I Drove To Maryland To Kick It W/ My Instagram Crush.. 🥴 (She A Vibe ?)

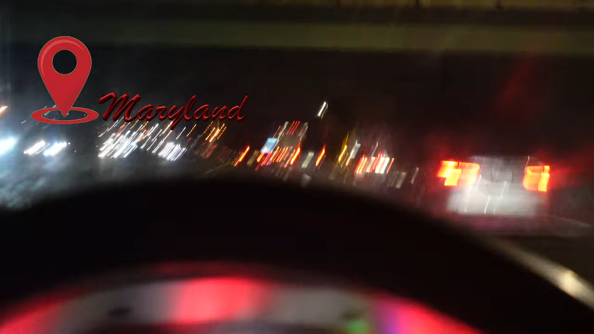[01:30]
traffic, O.D. Bro, nigga, I've been going through this shit for the past damn near hour, bro.